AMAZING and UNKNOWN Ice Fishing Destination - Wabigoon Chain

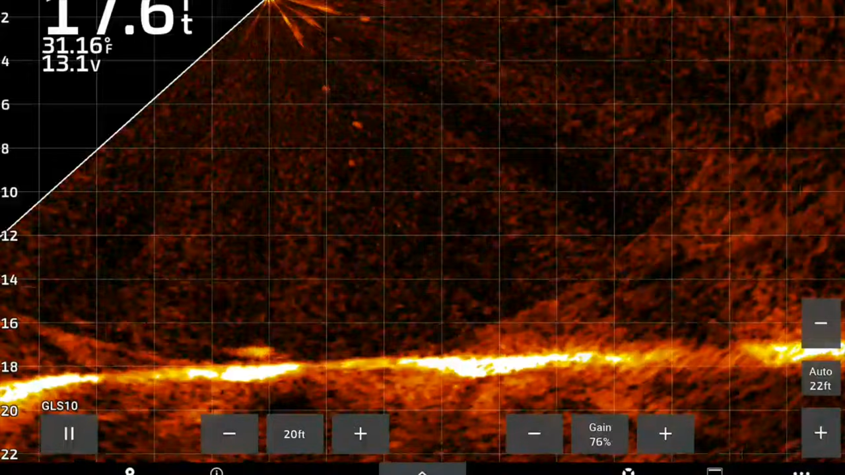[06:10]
On screen: water 31.16°F
Tinkering on my settings and one comes slinking on in.